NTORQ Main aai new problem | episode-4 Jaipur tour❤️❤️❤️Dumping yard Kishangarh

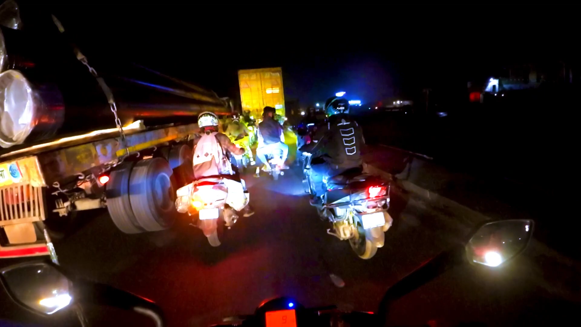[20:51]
देखो अब तो अब गैस करो हम कहाँ आ चुके हैं, यहाँ पर ट्रैफिक। ओहो
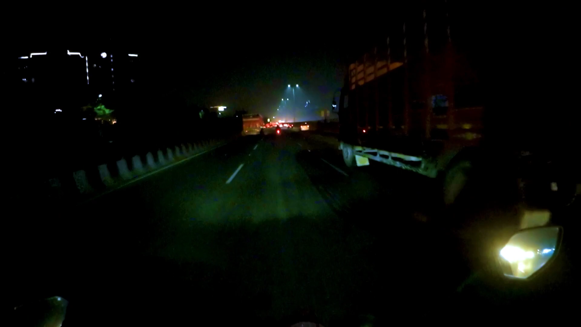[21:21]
तो जस्ट अभी हल्का सा रुक के मैंने फ़ोन अपना एक्शन कैमरा चार्ज किया,
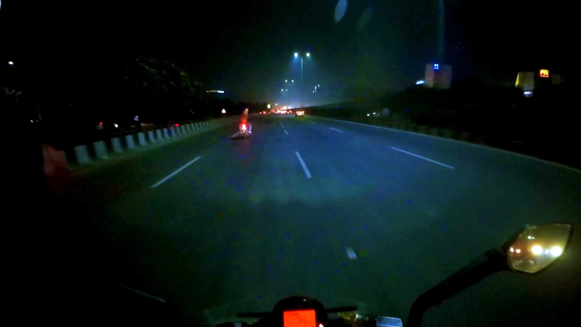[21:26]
अभी भी इसकी मुश्किल से 10% बैटरी होगी। गुड़गांव आ चुका है, मानेसर टोल पार कर दिया हमने एंड ये हमारी DLF की बिल्डिंग भी आ गई है।
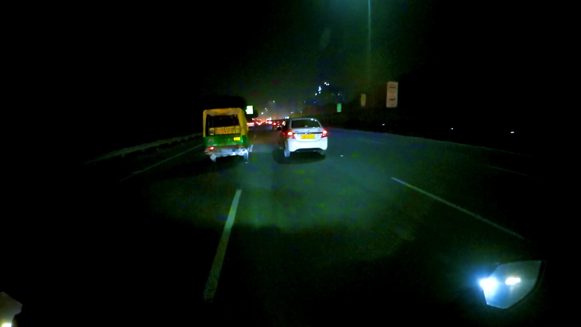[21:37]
सो हमें अब घर जाते जाते लग जाएगा थोड़ा सा 15 से 20 मिनट का टाइम, और